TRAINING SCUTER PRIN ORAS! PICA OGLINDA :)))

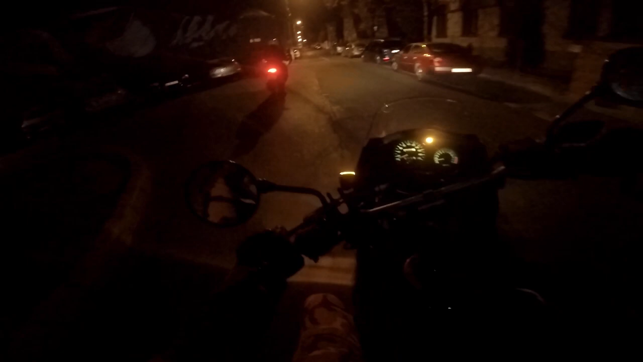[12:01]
De ce? Hai, aici e sens unic pe unde ești. Aha. Vezi că mergi pe marcaj, mergi oleacă mai pe dreapta. Așa. Băi! Coaie! Dă-te jos, oleacă!